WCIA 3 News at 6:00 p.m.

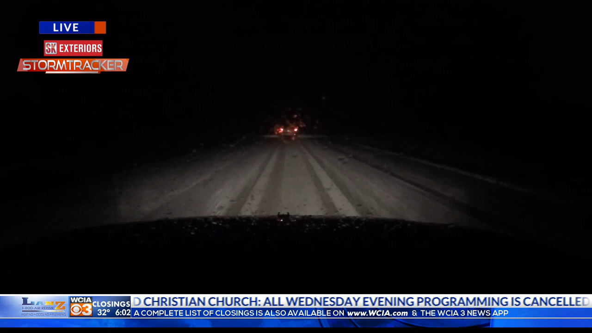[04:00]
the roads were just kind of wet and once I got into Danville, the situation in Danville is very similar to what it was in Champaign. All the heavily traveled roads just kind of slushy, but now I'm on 136 heading now more towards the outskirts of Danville on the north side here. Still things are pretty covered more than anything else though. It's slushy, but people are taking it slow. I only saw a couple of accidents out there. There's mainly just been one or two spin outs that I saw on 74, but we're watching the things kind of deteriorate now as temperatures are cooling off and I will say this,